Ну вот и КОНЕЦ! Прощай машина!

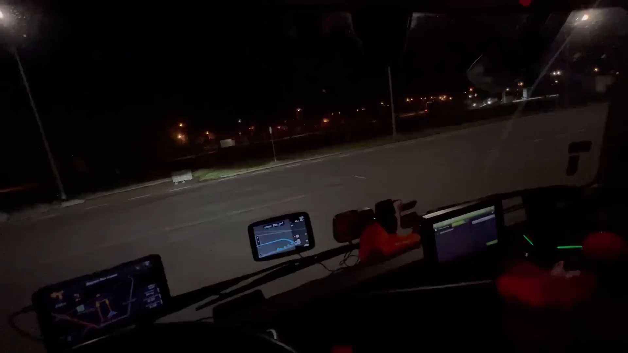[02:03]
Собрали вещи. Поедем. Здесь рядышком есть бипишка. Бесплатная. Попробуем там запарковаться. Мы уже в Польше находимся. До базы осталось 41 километр. Воздух накачает чуть-чуть. 41 километр сейчас. Сейчас у нас время час ночи.